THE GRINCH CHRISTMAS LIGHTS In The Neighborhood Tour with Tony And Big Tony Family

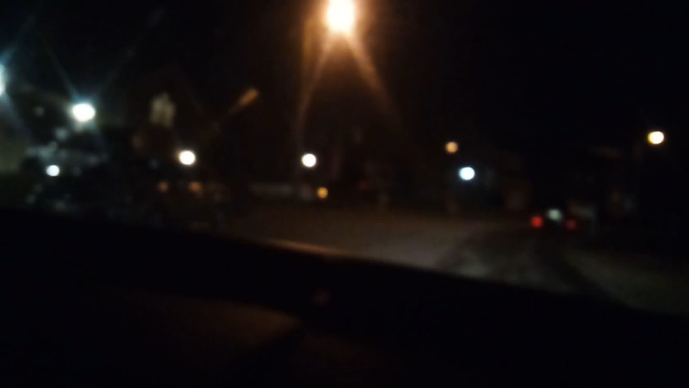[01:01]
There's one beside you said Merry Christmas. Yep. Yes. There's a pretty little tree outside. That's my star shower.
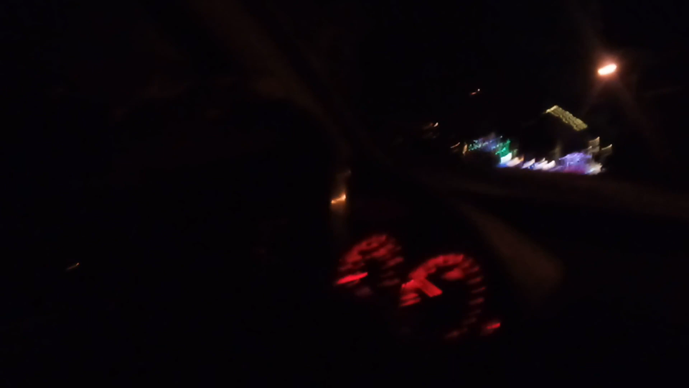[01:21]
I'll come back and circle it. Yep. This is Tony Ronnie's favorite. Tell you what, I'm gonna go back this way and then come back.
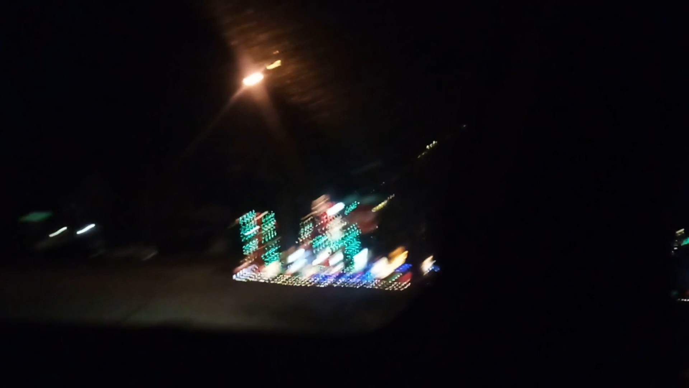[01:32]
Okay. They're taking pictures over there. How many decorations are up here? Wow. People always stop and look at this house. I'm way back there. I'll get up here.